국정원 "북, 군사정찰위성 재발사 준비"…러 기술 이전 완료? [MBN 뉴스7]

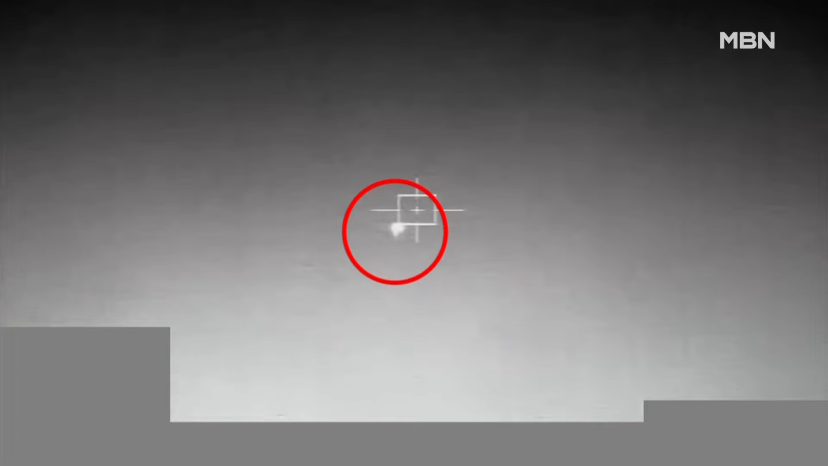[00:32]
하늘로 솟구치던 발사체가 화염에 휩싸이며 폭발합니다.
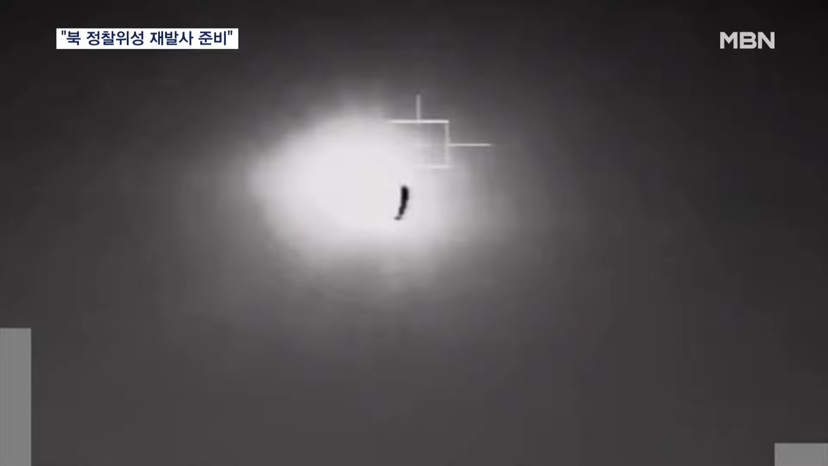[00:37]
지난 5월 북한의 군사정찰위성이 발사 직후 공중에서 폭발하는 모습입니다.